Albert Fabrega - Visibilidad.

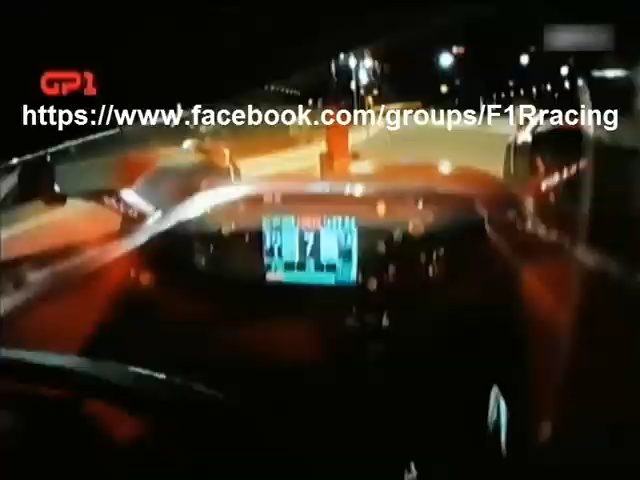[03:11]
...de parar el coche y de empezar a girar... ...y si le agregamos el forpouncing... ...el rebote... ...imaginaros a esta imagen que veíamos desde atrás... ...vibrando...